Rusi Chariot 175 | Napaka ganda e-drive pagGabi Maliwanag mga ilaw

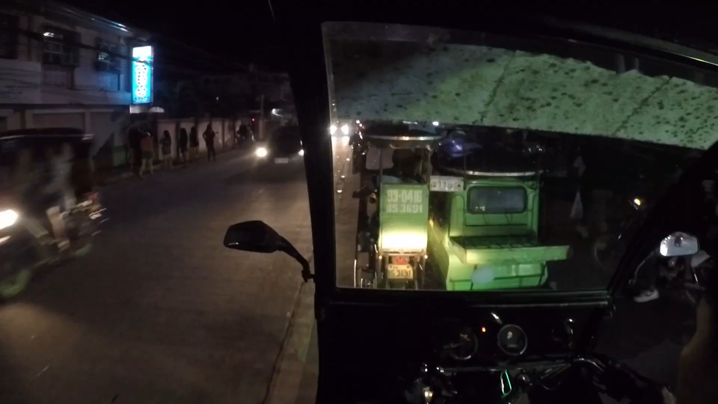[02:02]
Ayun mga tol, kung makikita nyo yung ating ilaw, no? Malakas na siya.
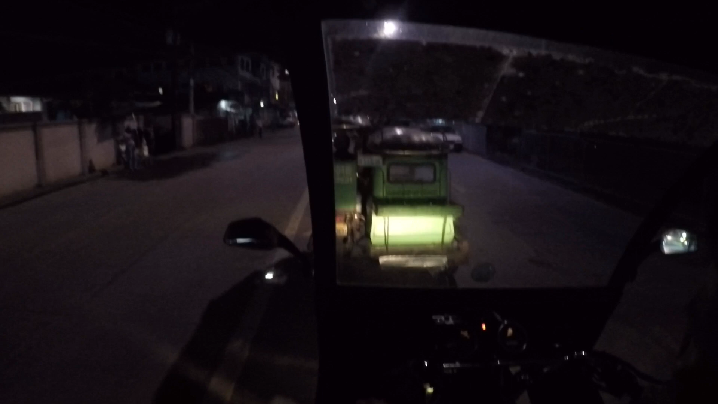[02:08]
So dahil ilayos na natin yung ating headlight o yung ating
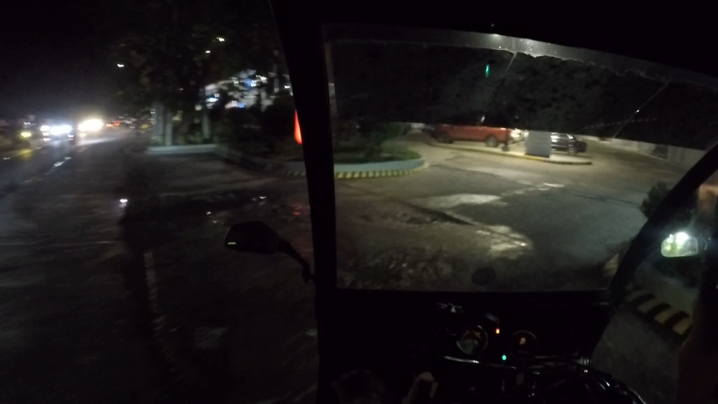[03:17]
Yan, so dito tayo sa may City Mall.